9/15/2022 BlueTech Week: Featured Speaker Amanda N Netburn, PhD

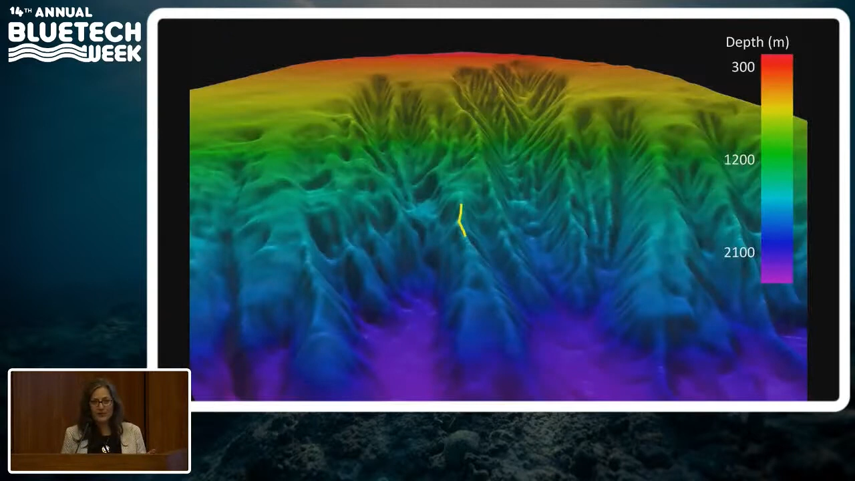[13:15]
So this is a series of canyons here, seamounts like in this chain here from the Pacific.